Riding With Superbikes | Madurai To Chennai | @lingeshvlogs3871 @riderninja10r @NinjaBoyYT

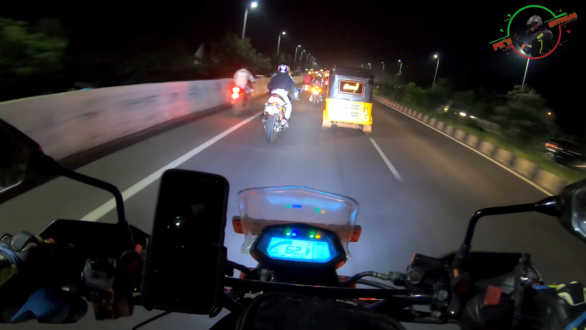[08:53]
ஸோ இங்கேருந்து டிராஃபிக் ஆரம்பிச்சிடும். காருக்கிறது வந்து சிரிச்சுக்கிட்டே ஹாய் காட்டுறாரு. சாரி ஆட்டோ கார்.
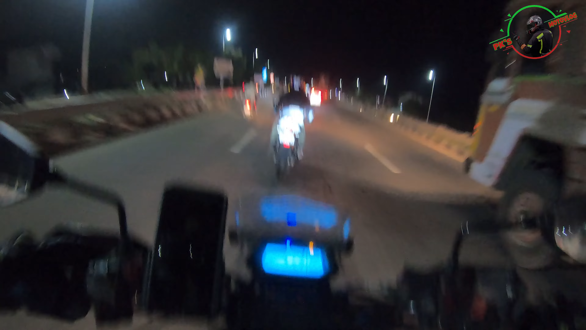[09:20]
ஸோ நம்மளது பார்த்தீங்கன்னா இப்போது ஆல்மோஸ்ட் திருச்சி தாண்டிடும்.